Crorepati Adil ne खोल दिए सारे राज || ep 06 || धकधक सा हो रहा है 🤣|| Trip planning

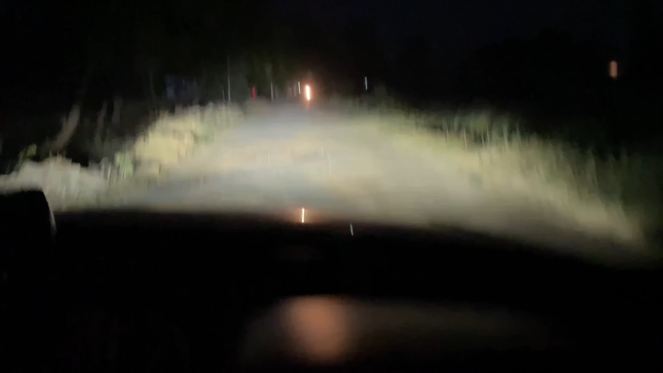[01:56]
यहां जादा हालत खराब थी मुझे कोई जरूरत नहीं है अफ रोड़िंग करने की
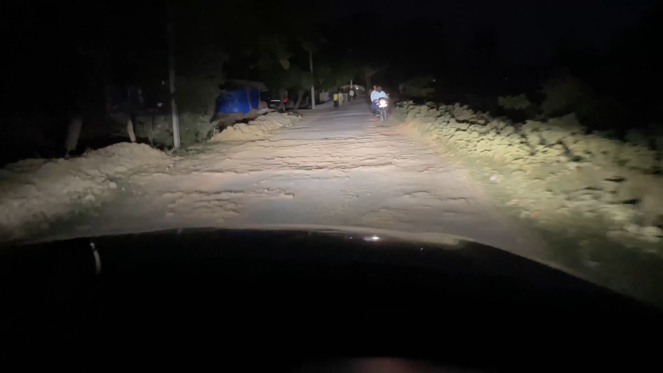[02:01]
ठीक है हमारे गाउं की रोड़ ऐसे है कि हमें ओफ रेटिंग करने की जरूती नहीं कई जाने की यहीं हो जाता वाई लड़्डाक वाली फिलिंग आ रही है ले मैं ऐसा लगणा गाली चला दीजिए ऐसे
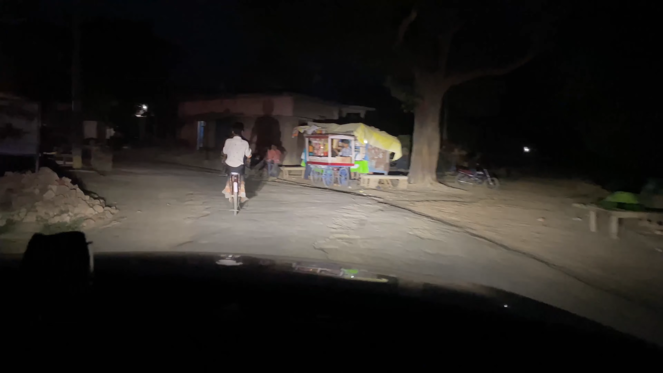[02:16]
तो रोड़ है हमारे यहां के और हां गुड़ एविनिंग भाई हो मैं वहां एक्जाम देके जो आया हूं उसके बाद अंदर से असा धक्दक सा हो रहा था कि उसका जब घर आया बड़ा रिलेक्स हो रिलेक्स होने के बाद मैं सो गया भाई